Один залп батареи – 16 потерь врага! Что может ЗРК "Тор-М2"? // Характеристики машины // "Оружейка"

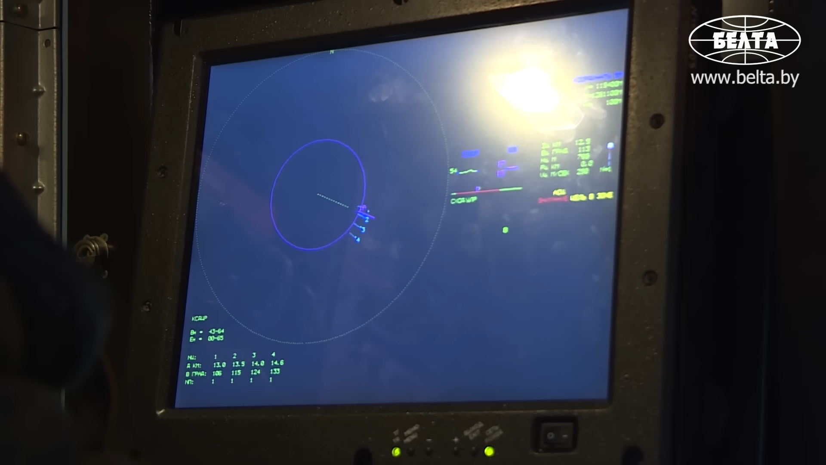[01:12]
когда ЗРК без участия человека контролирует воздушное пространство и захватывает цели, неопознанные системой свой-чужой.